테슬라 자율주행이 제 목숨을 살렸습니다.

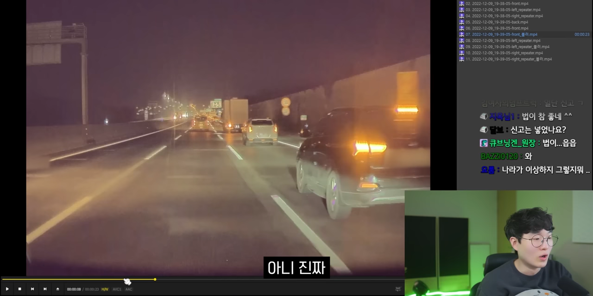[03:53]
아니 진짜 이렇게 보면 진짜 개미친놈 아니에요? 제 시야에서 진짜 이정도 보이는 거예요. 전면에. 여기 잘 봐. 화질 좋은 걸 딱 봐요.